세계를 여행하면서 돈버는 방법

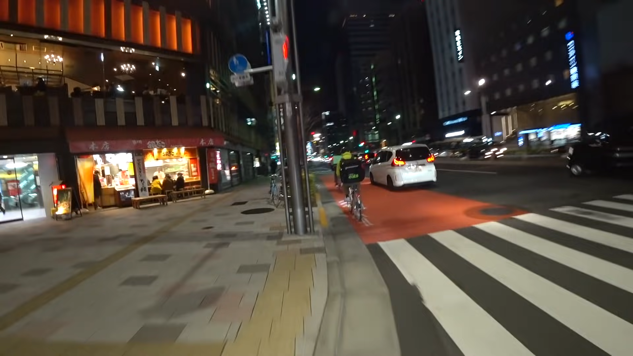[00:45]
두 명의 우버이츠가 지금 경쟁을 하고 있습니다. 그리고 여러분 오른편을 보시면은 약간 중국틱한 건물이 있죠.
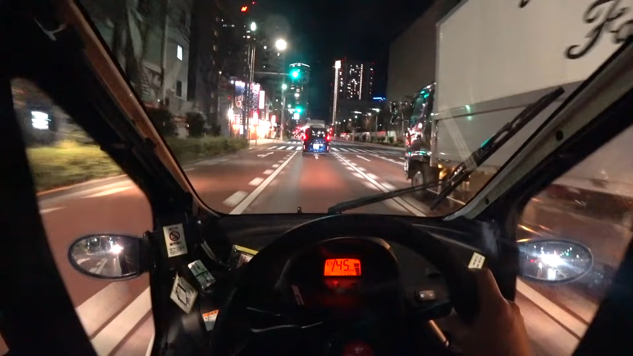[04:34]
제가 지금 무려 다리를 건너고 있습니다. 몇 번 타본 적도 없는데 말이죠.